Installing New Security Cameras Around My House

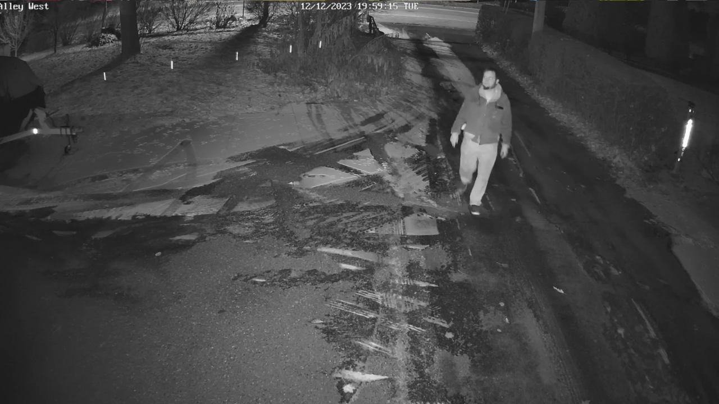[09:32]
versus uh just the regular old infrared mode and here's what that looks like comparatively with an older camera from the same spot I think the real links are already quite a bit better at seeing people's faces so we've got all eight cameras hooked up
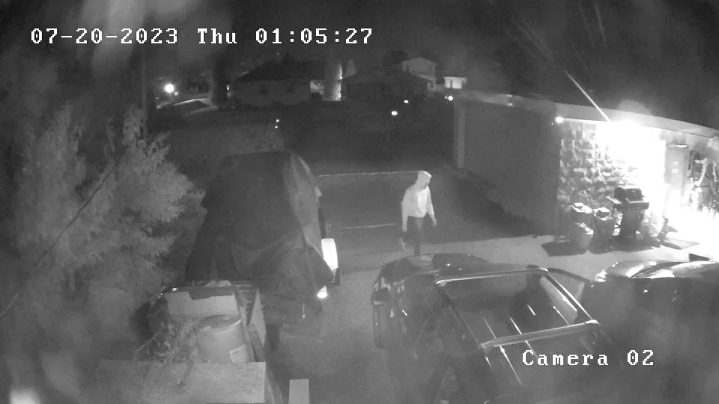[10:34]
I also checked on some prior incidents when we had people snooping around in the alley stuff disappeared from some of the neighbors
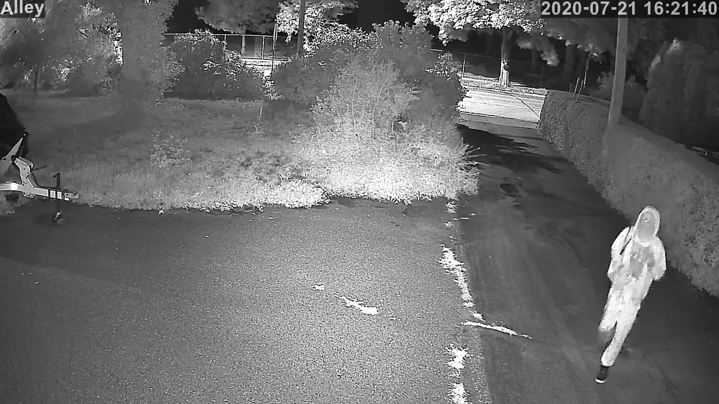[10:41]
uh the old cameras didn't get faces very well this new camera system does seem to get faces pretty decently I